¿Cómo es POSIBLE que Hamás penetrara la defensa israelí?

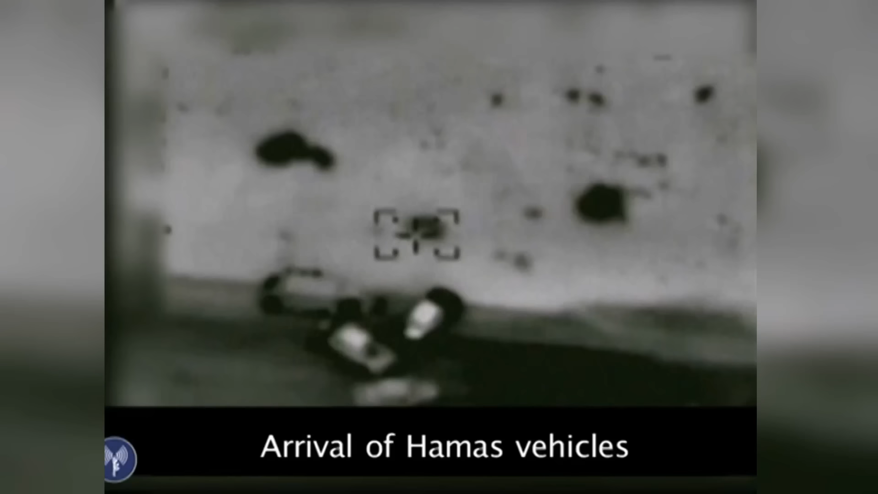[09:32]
Pero siendo claros Esta es la grabación en secreto por Israel De un vuelo experimental con drones Realizado
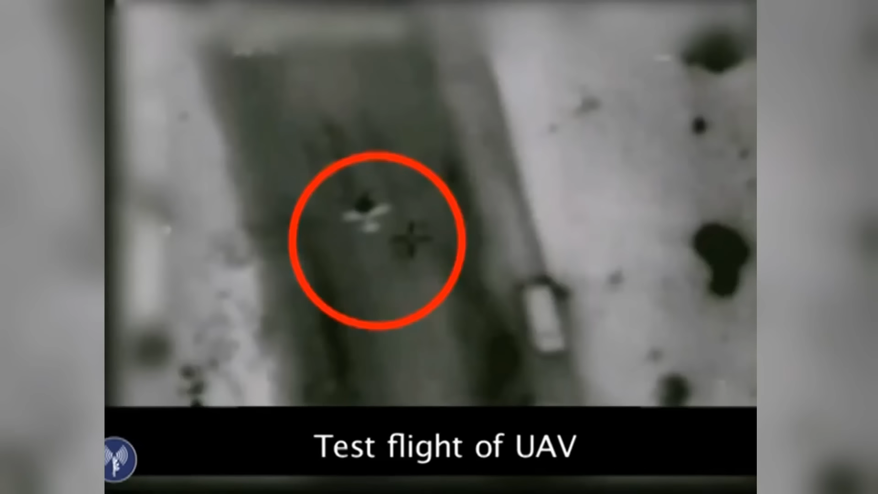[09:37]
por Hamas en 2012 Así que me extrañaría mucho Que lo que estos centinelas observaron Fuera
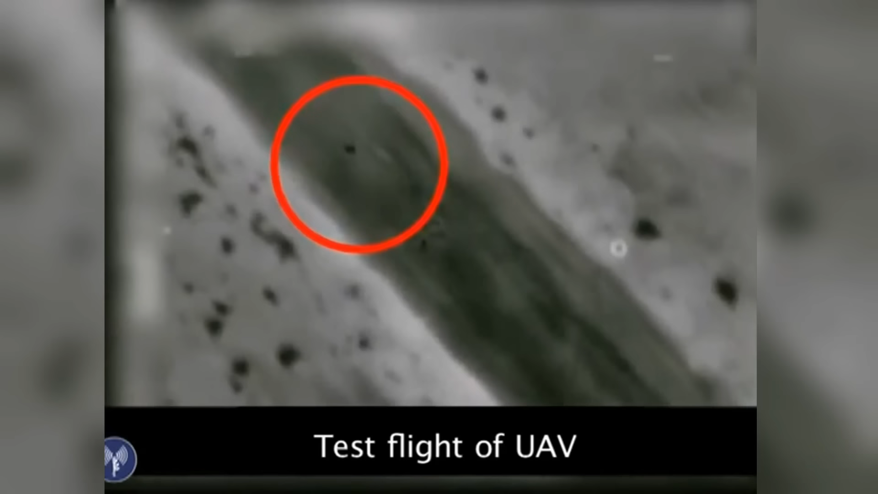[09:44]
el primer informe Que hablaba del uso abundante de drones Y ahora van Y añaden lo siguiente en The Times of Israel Un